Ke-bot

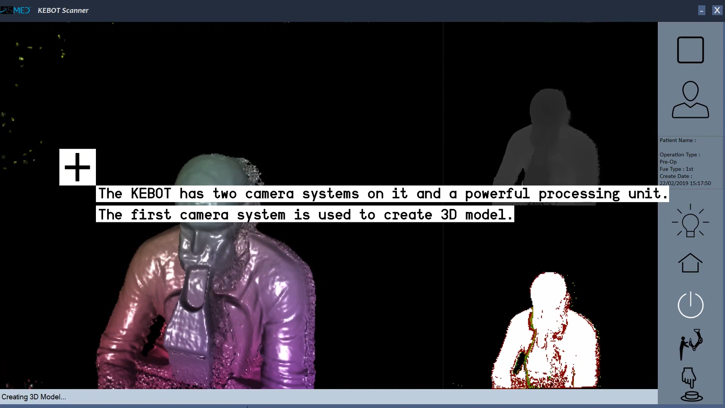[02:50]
The first camera system is used to create 3D model of the head and allows us to determine the route of the robotic system during the high-resolution image captures.
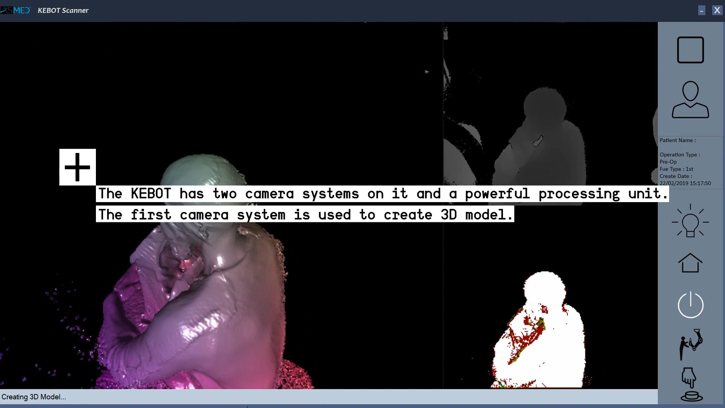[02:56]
We used the 3D model of the head
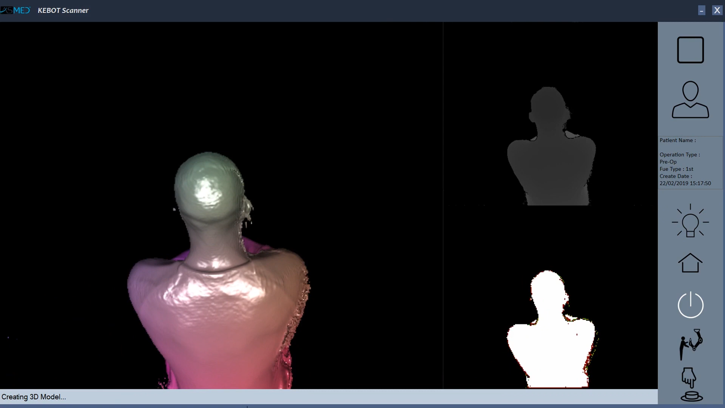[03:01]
to measure the area of certain regions on the head as well.